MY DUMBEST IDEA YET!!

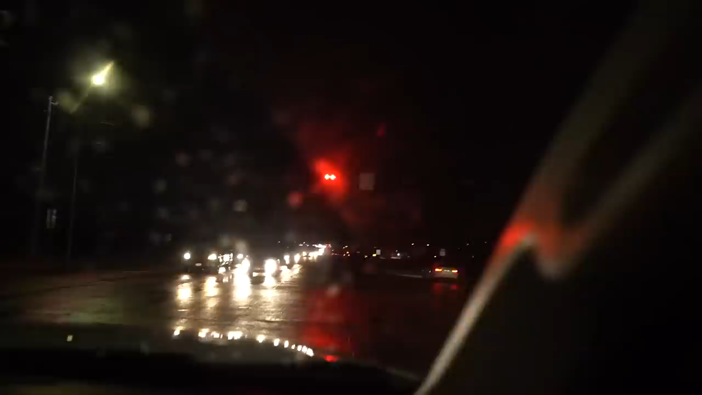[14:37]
fast on our way back home stoplights were out I